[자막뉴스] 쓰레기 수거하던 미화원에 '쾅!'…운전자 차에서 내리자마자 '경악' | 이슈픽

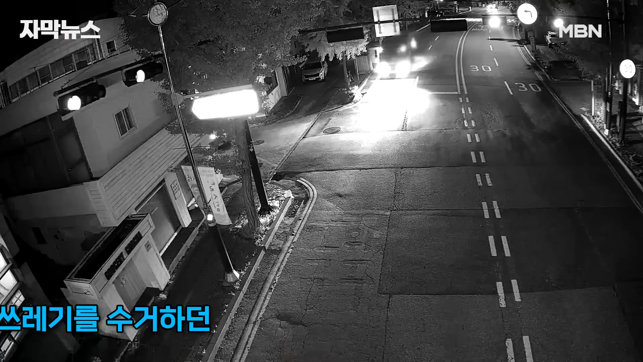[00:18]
도주 1분쯤 뒤 승용차는 도로 안쪽에서 쓰레기를 수거하던 환경미화원과 쓰레기 수거 차량을 그대로 들이받습니다.
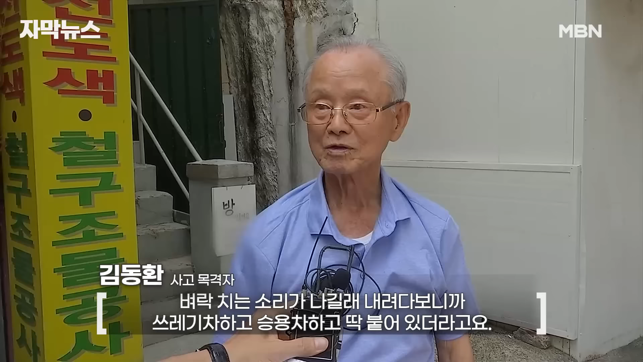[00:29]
피락치는 소리가 나길래 내다보니까 쓰레기차하고 승용차하고 맞붙어 있더라고요.
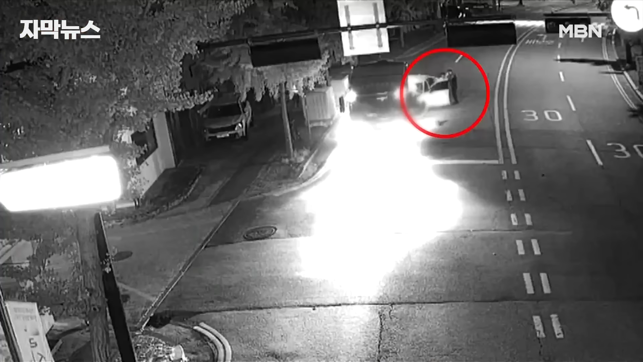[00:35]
차에서 내린 운전자는 다시 도망쳤지만 뒤를 쫓은 다른 미화원에게 붙잡혀 경찰에 인계됐습니다.